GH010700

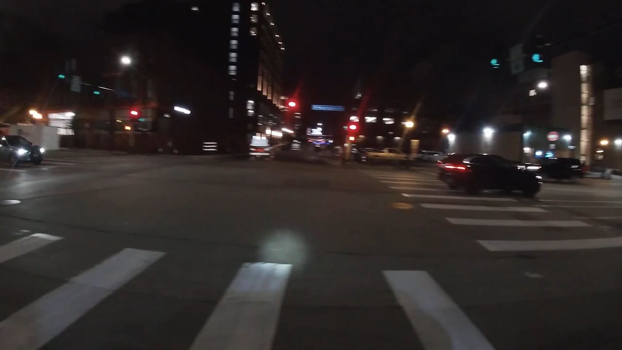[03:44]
We could. We might have to hop off the bikes. But. Oh, go straight. Yeah. Looks like there's a drop off. But we could go up, we could go straight and then turn right. Sure. That, well, actually, no, that looks like it's we'd definitely have to get off the bikes for that.
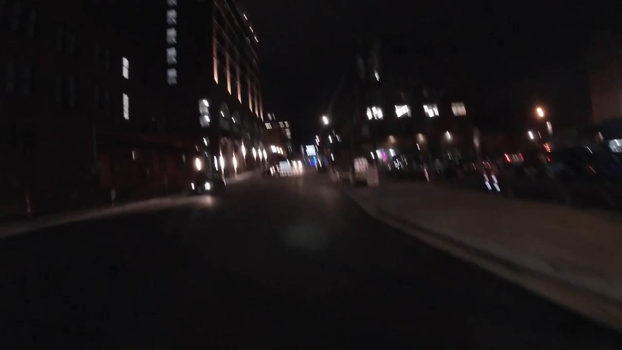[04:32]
Oh, no, it looks like it might be kind of paved over. It's not too bad. They've like packed it in with gravel, at least for that portion. I'll just keep going straight for now.